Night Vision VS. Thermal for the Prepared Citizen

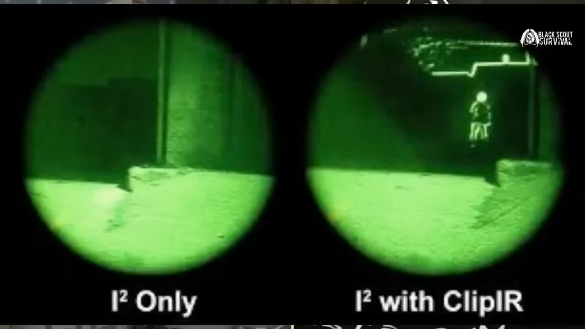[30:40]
time and i'll show you the difference between the two so you see infrared only on the left side and then so you can have a guy hiding over there but with the clip clip on thermal you see the outline there okay so obviously no one can hide from you
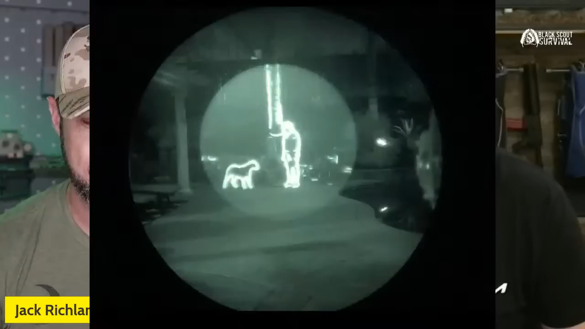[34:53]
that right there i mean you can identify what something is you know what i mean very very well and that's a good spot too because there's probably some people watching that think like okay well that's still over only one eye so how does your brain process that you know does it fuse together yeah it fuses together